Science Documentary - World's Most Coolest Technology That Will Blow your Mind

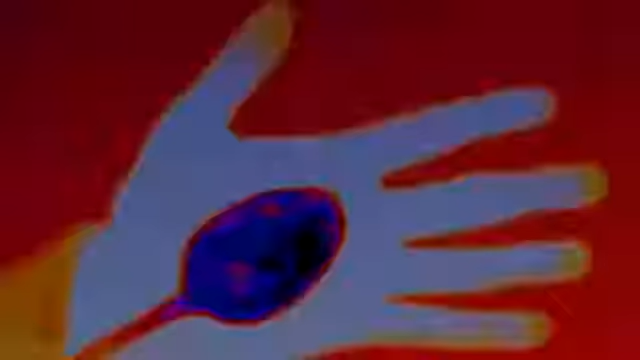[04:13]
Now, if you put your spoon up against your hand, we can see heat's going from your hand into the spoon. That's crazy.
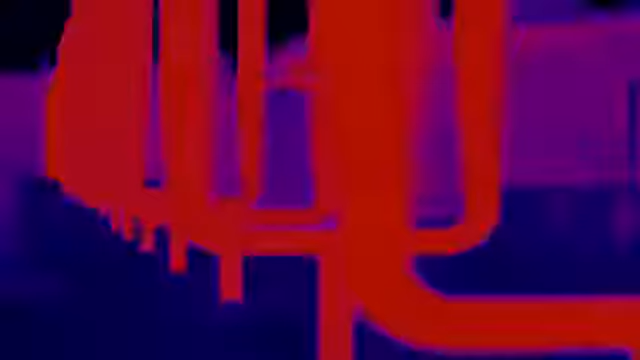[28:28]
Oh, wow! They're glowing! You remember the thermal camera.